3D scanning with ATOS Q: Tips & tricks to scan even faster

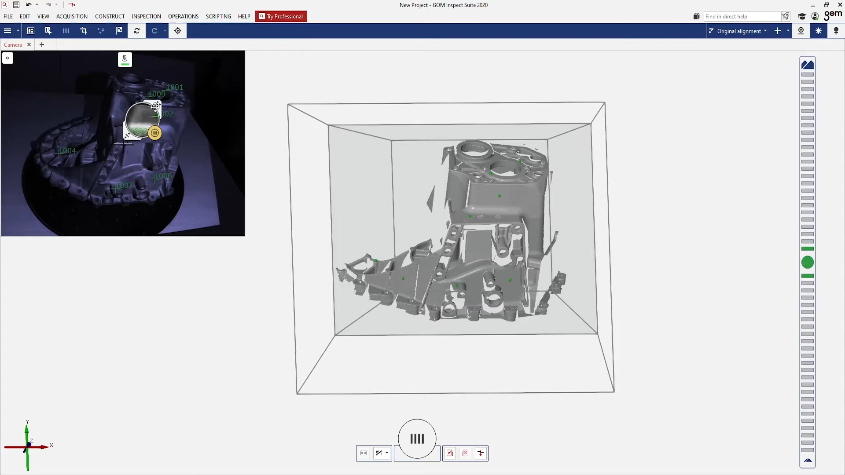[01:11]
I can choose now where to put the circle and make it bigger or smaller. This is now the new zone where the automatic exposure time will be measured. So if I take a scan now.
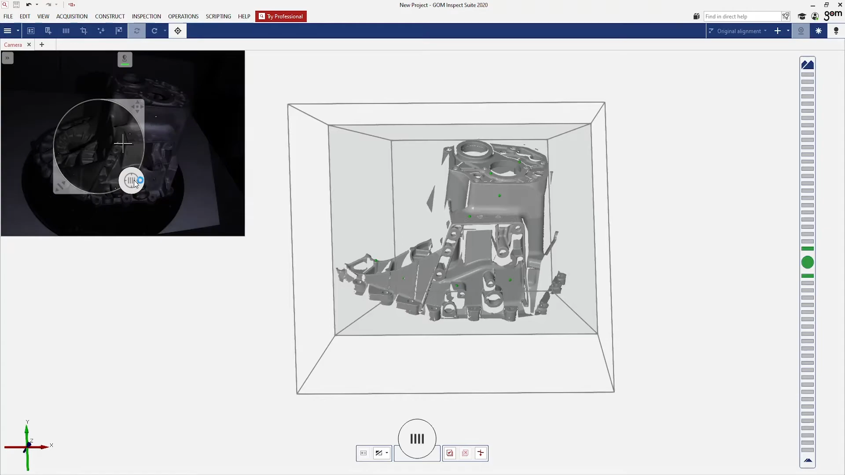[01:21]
Instead of measuring in the middle, I am measuring at the spot that I pointed to. This makes it very easy to measure parts with different colors.
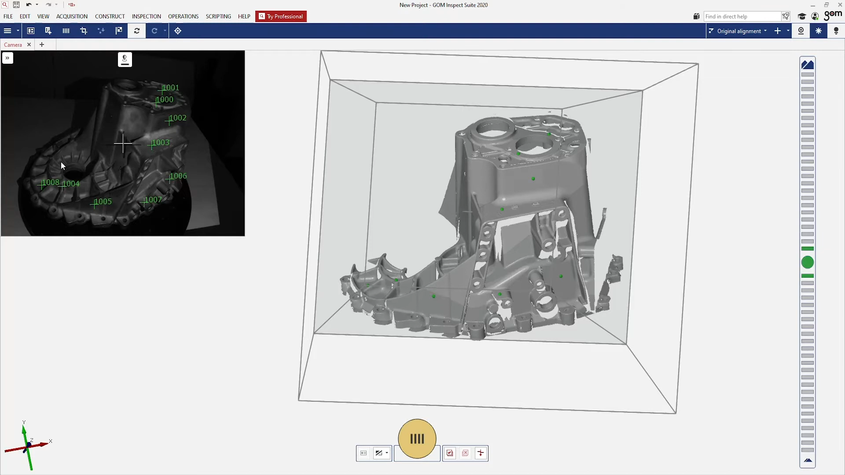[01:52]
I can do this by clicking on the small arrows here. Here you have the option fast scan or full resolution.
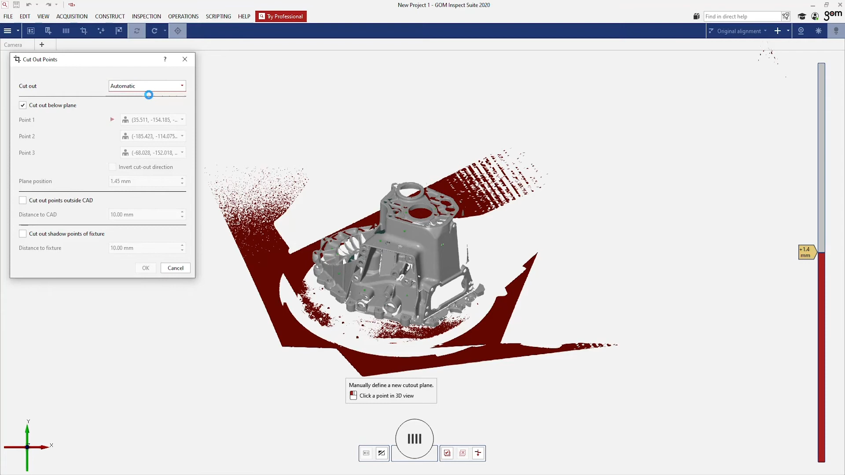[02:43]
I can change that to manual and everything will get recalculated. I now have the possibility to choose my own plane, which I want to cut out.
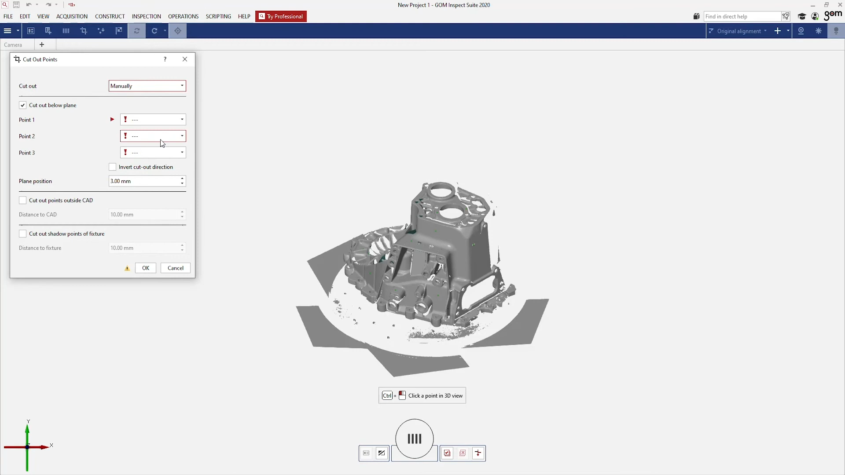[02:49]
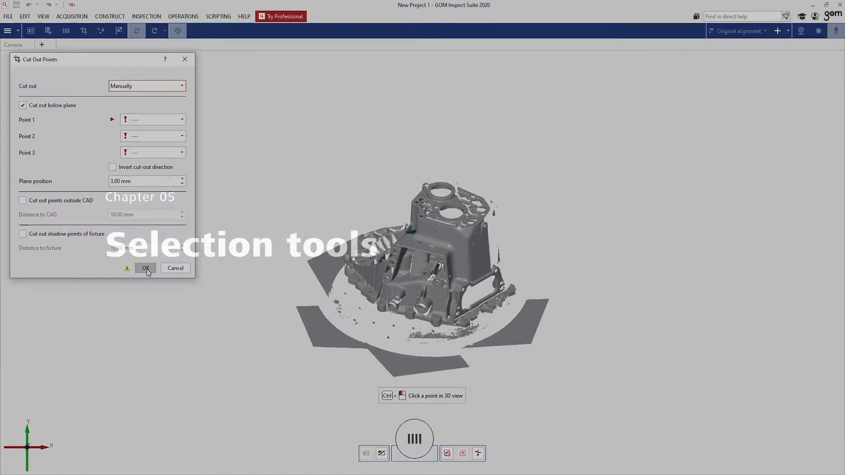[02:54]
Or I can use the tools below to manually select data that I don't want.
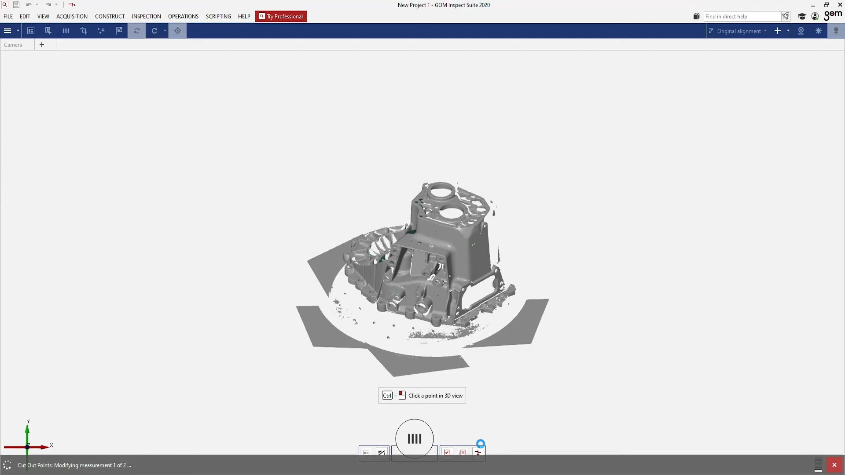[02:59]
For example, if I choose select true surface, I can just select data, which is not of interest.
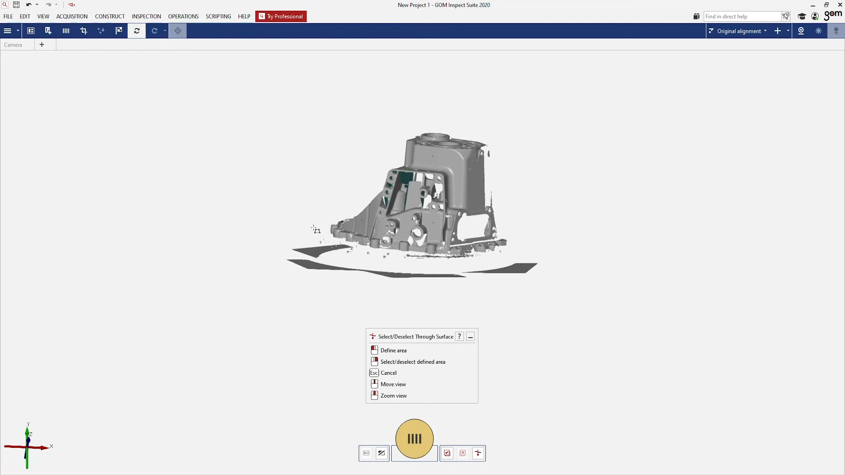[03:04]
Make sure it's selected in the 3D view. And plus control delete to delete the data.